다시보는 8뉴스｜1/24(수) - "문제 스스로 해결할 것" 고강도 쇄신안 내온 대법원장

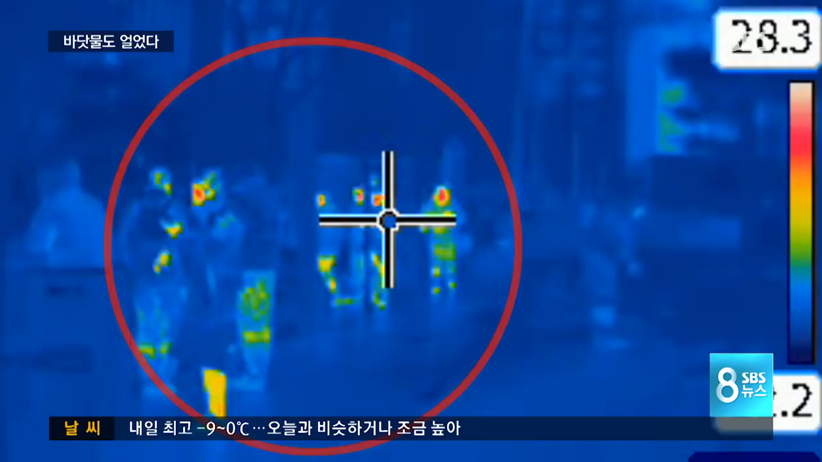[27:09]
열화상 카메라를 비춰보니 실내에 있다 나온 직장인들은 붉게 열을 발산하지만 환경미화원은 주변과 똑같이 파란색을 띕니다.